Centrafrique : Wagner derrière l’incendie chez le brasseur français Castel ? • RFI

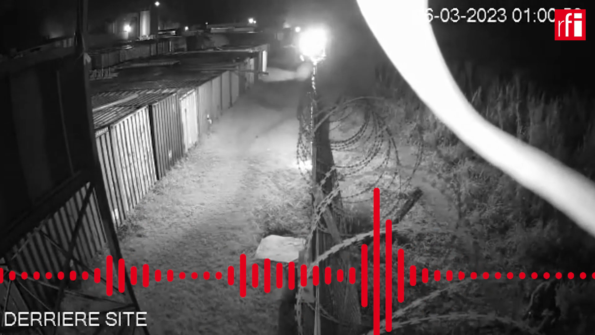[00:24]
Il était une heure du matin dans la nuit de dimanche à lundi lorsque les premiers cocktails Molotov ont été lancés derrière le mur d'enceinte de la Mocaf. Sur les images de vidéosurveillance, l'on distingue deux groupes de deux hommes en tenue militaire, fusil en bandoulière et chapeau de brousse sur la tête. Impossible de voir les visages, mais ces profils athlétiques rappellent les mercenaires du groupe Wagner.
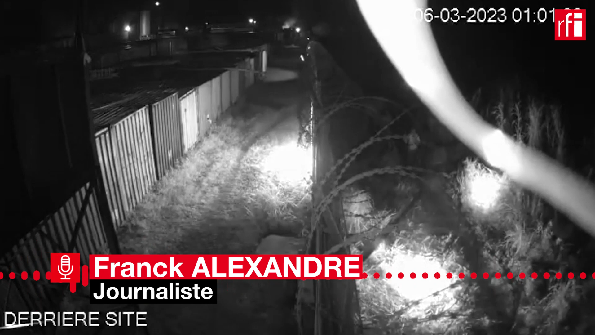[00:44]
Plusieurs dizaines de bombes incendiaires ont détruit des stocks de bières entreposés dans une cour. Mais le feu, en revanche, n'a pas endommagé les bâtiments.